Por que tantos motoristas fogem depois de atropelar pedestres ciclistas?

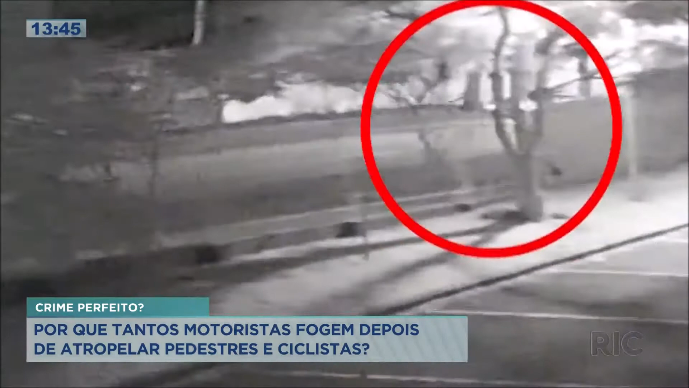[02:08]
Nessas imagens, um motorista atropela e arrasta uma ciclista. Era a manicure Sônia Regina Ferreira.